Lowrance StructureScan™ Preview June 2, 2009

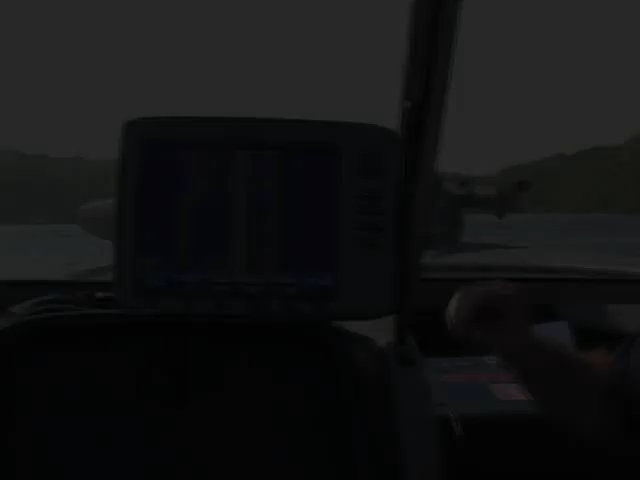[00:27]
Here is the side viewing structure scan.
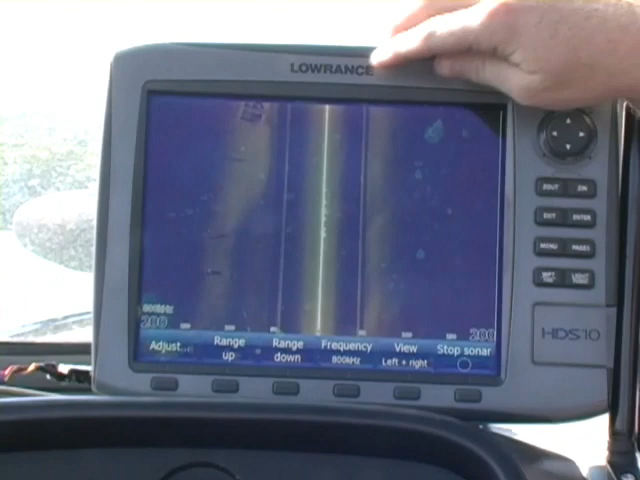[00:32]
Here you'd have your vessel right here and as we're approaching, you'll see the history coming back here.
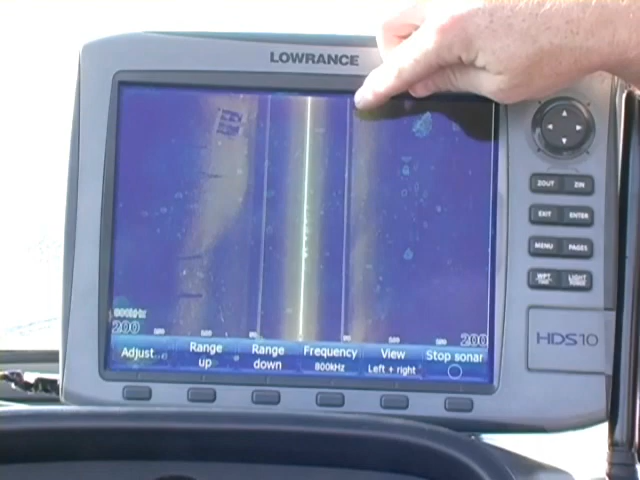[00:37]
This is the bottom fanned out here. Right there we see a concrete structure to the left.
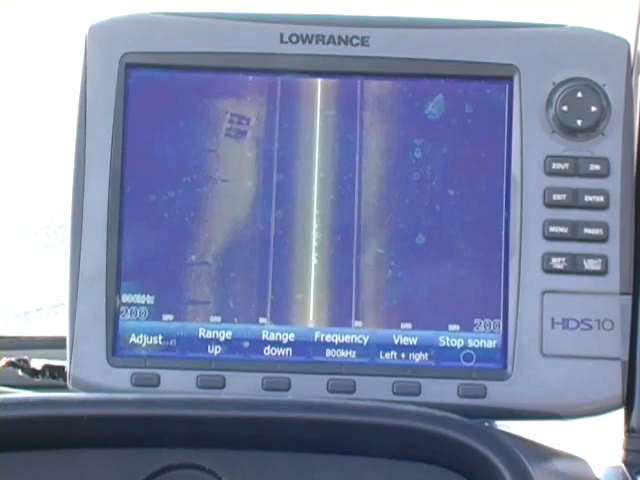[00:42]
You'd like to set a waypoint on that concrete structure, just go ahead and hit the cursor pad, cursor over to it,
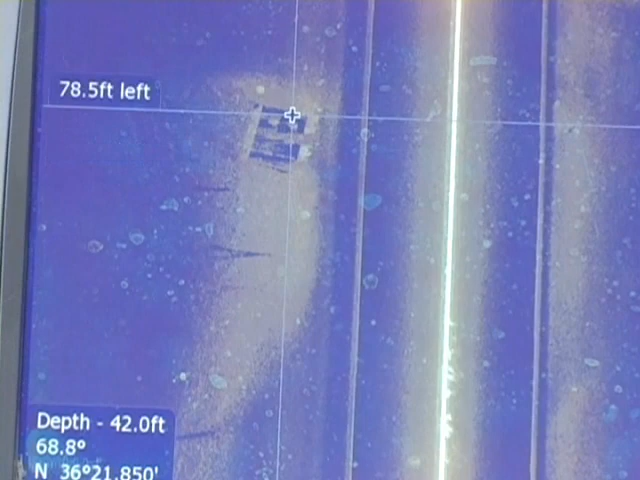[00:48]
and hit the input key, and it'll drop a waypoint right there, a rock.
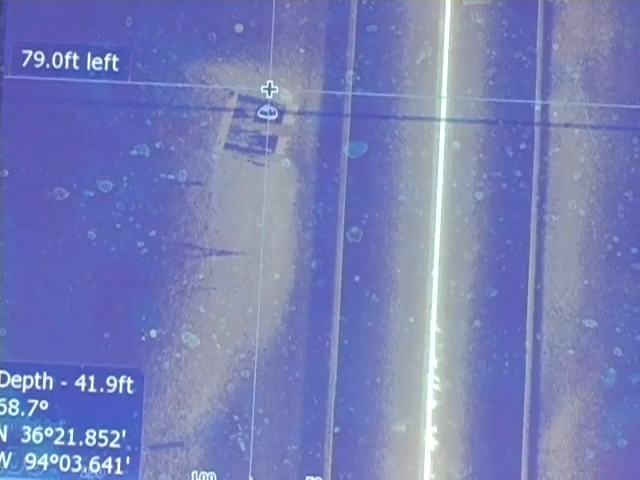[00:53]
On screen: depth 41.9 ft
Since that's a concrete structure, he went ahead and dropped a rock, and you can see that now on the driver's chart, and he can navigate back to that spot so you can check that out a little bit more.
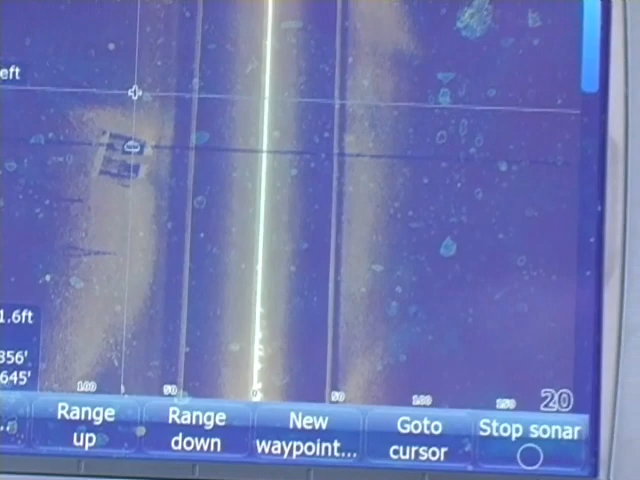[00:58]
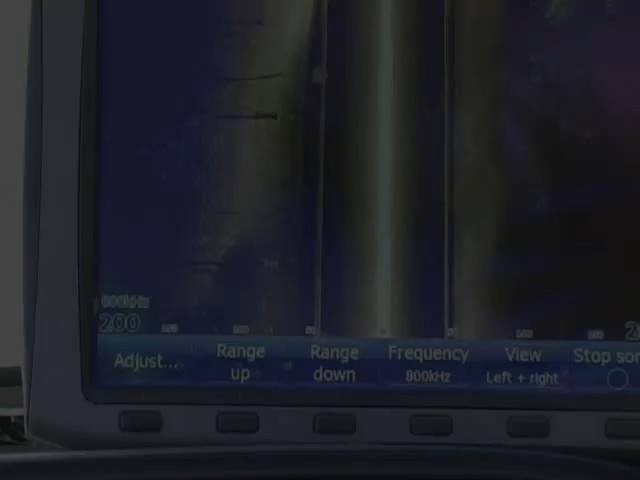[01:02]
What are those structures over to the left, Ryan?
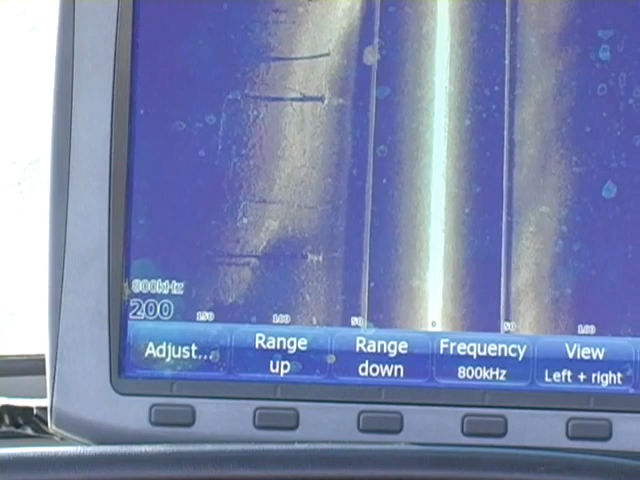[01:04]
Are those trees? So over to the left, yeah, these are trees, and they're submerged under the water.
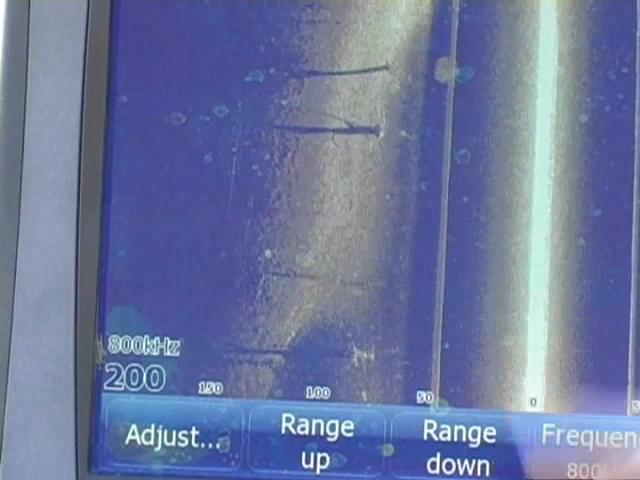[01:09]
You can see the tall shadows here. These are the trees that are actually coming out of the water to the surface when they fade off in here.
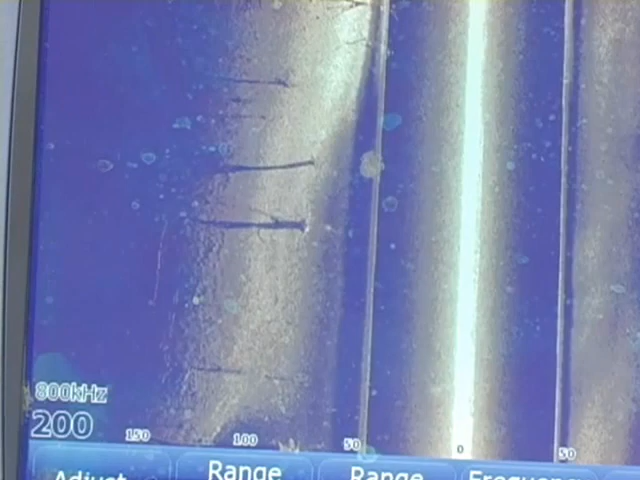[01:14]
You also have a bait ball suspended here. A bait ball is just a school of fish.
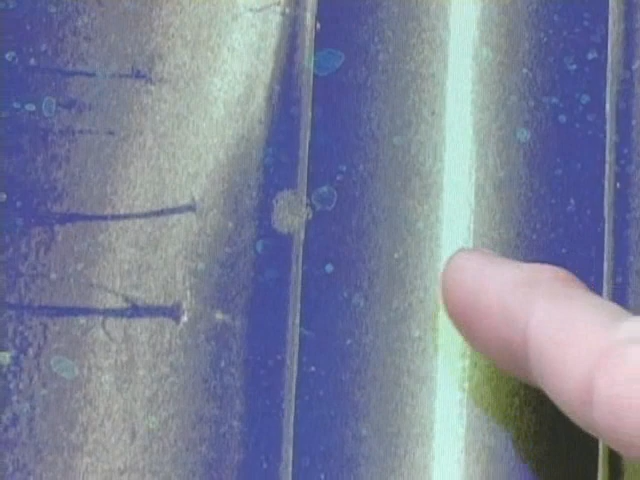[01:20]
You can see it's suspended above a little depression here, which is probably a creek channel.
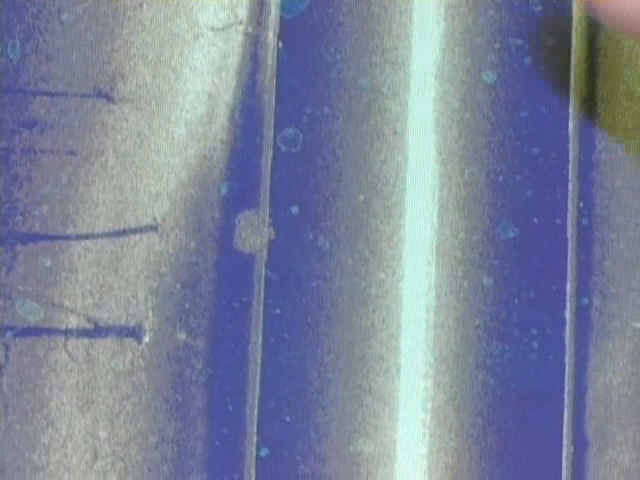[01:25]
Again, we have the concrete structure up to the left. Can we zoom in on that bait ball? Absolutely.
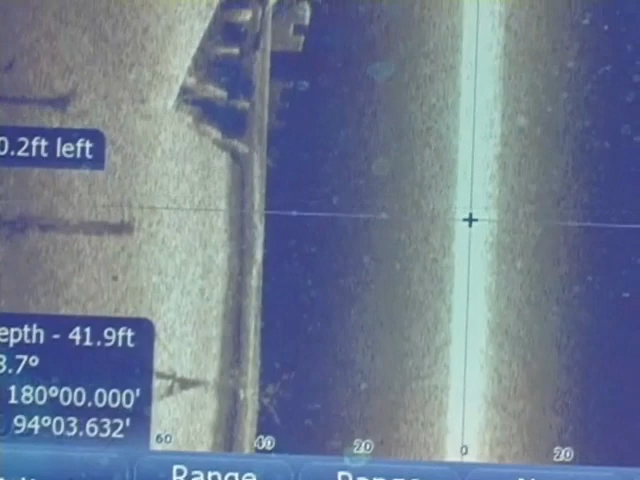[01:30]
We'll zoom in and cursor down to it, and you can see,
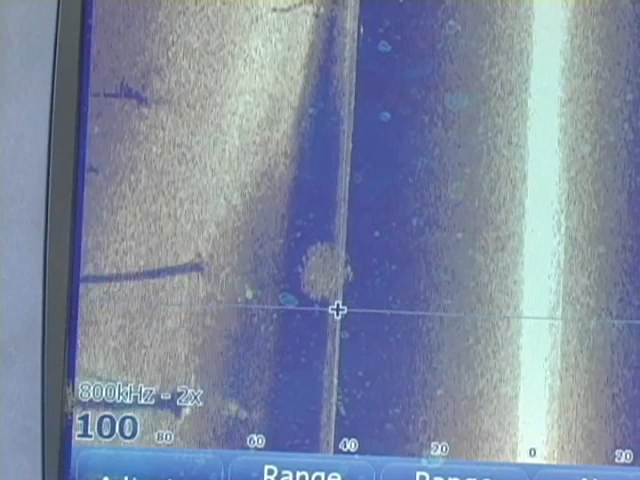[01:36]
you can really tell it's a bait ball by the one that's suspended until you can see the actual separation of the fish within that bait ball.
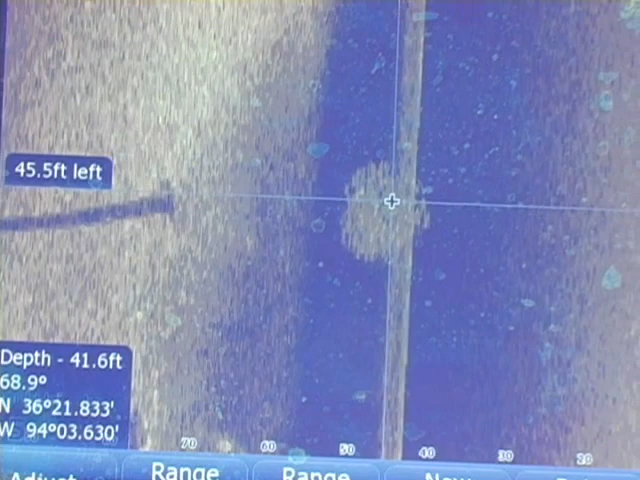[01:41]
On screen: depth 41.6 ft
A lot of times when we'll see bait balls like that, we can also see predator fish around them as well.
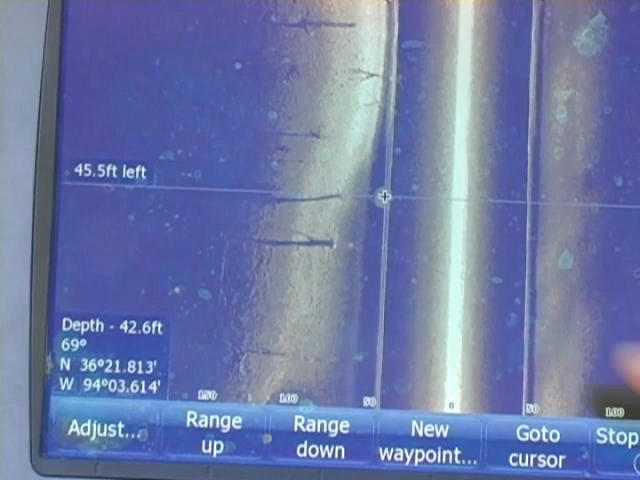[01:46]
On screen: depth 42.6 ft
Larger, larger fish. Let's go ahead and zoom back out.
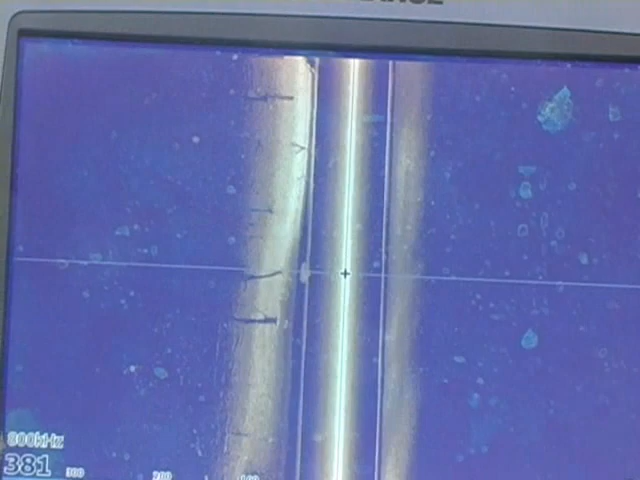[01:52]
That's it. We'll go ahead and go back to the current information the unit's receiving. There's our concrete structure again. Yes, and you can see it on both sides.
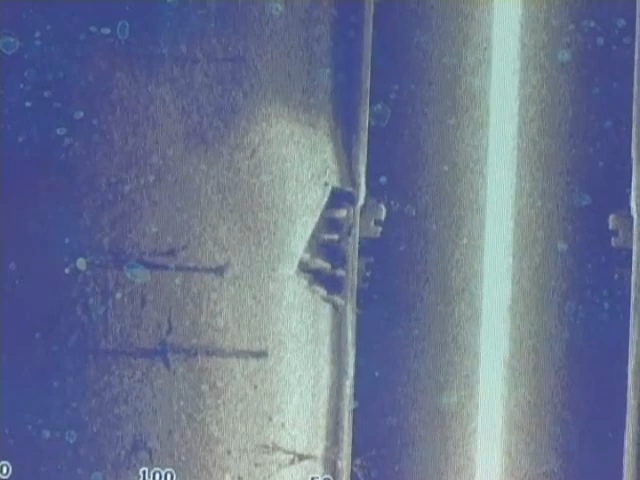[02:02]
So we're going over it, a little bit over the top of it.
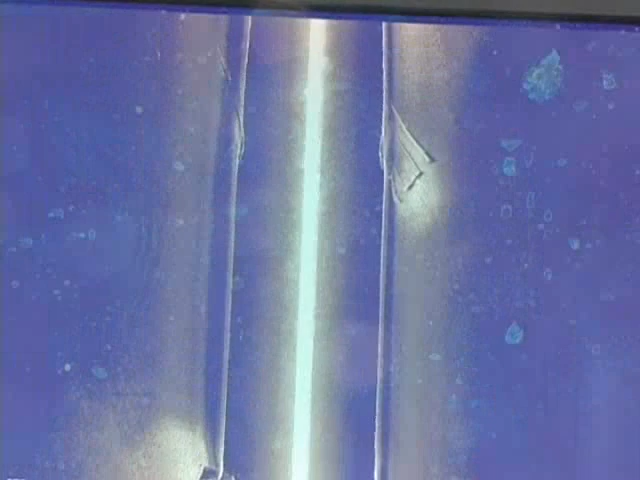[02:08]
There's another concrete structure you can see we're on the top of it, and it's stretched on both sides of the right and the left. If we were to move out further out here to the left, you'll be able to see it all as we pass by on our left.
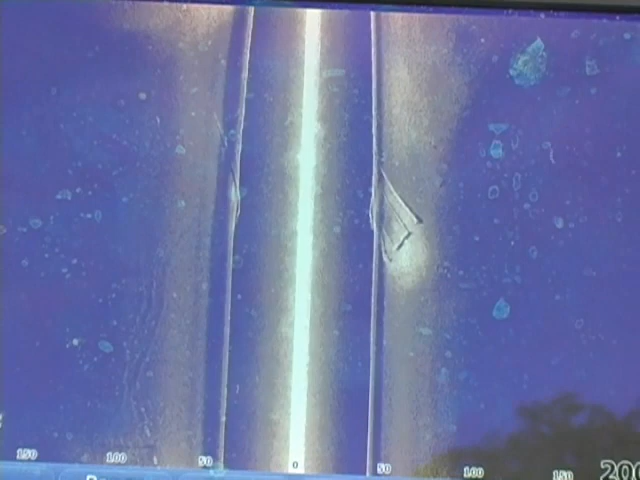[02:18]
Looks like an old road. It sure does. It looks like it's got a road with a guardrail.
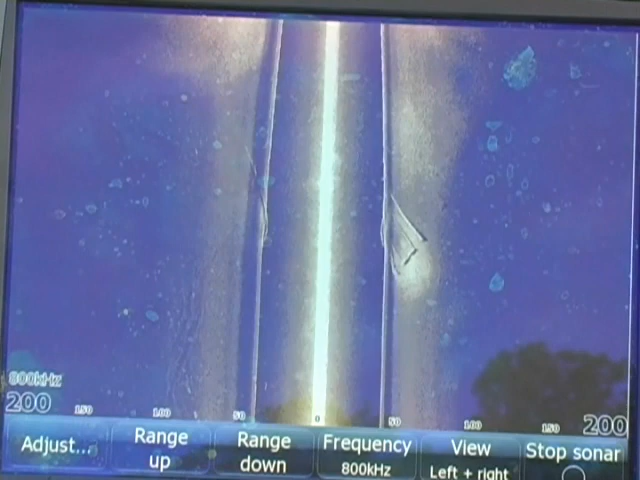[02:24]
Looks like it might actually go over this creek channel that we had passed over before.